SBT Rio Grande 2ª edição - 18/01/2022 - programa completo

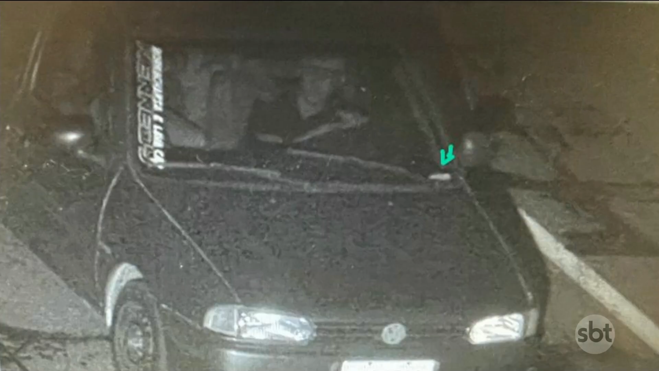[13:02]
O veículo foi flagrado por câmeras, circulando na rodovia que dá acesso ao local onde o corpo foi queimado e enterrado.